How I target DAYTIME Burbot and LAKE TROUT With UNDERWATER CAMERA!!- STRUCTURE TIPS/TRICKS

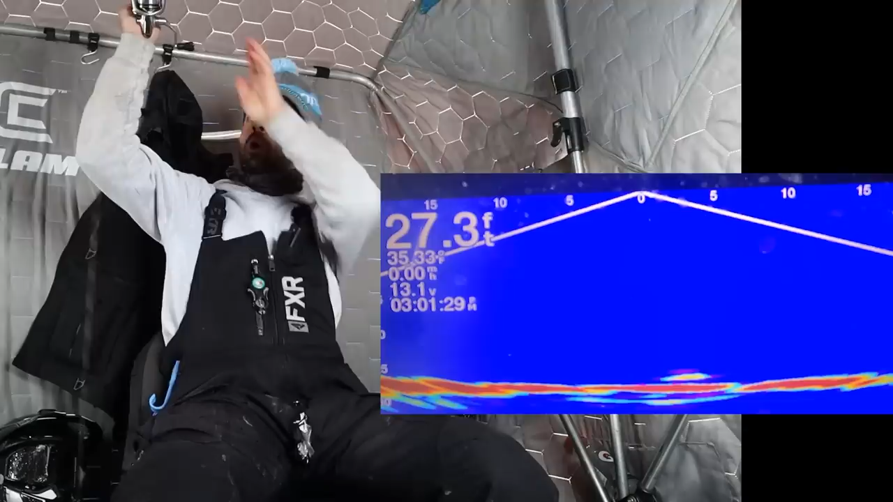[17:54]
Oh, got one out of nowhere. Let's go.
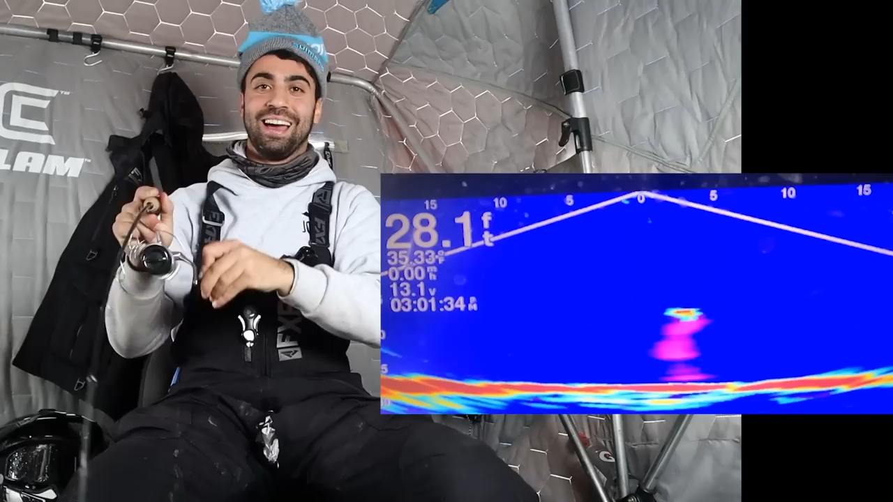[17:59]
Tommy, this is another Laker. I am... I'm not sure.